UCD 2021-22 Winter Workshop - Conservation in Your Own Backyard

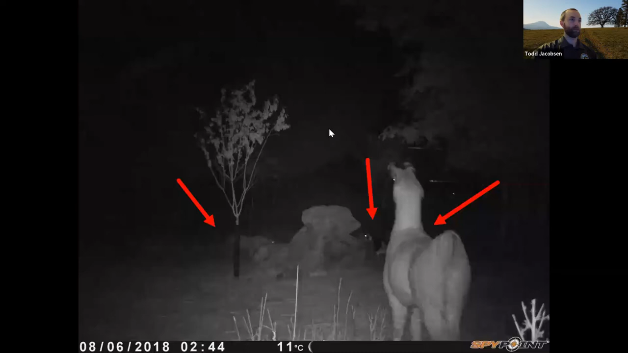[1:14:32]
this is just to kind of come back to what i was showing you or telling you earlier about keeping livestock pinned up at night this is an actual example that i dealt with out in washio washugal where a gentleman had even had a barn but didn't lock his animals up at night we've got a cougar on the left you know staring down a goat and a llama on the right side of the picture and that cougar ended up killing that goat um had the animal been locked up at night i don't you know this really wouldn't have been an issue um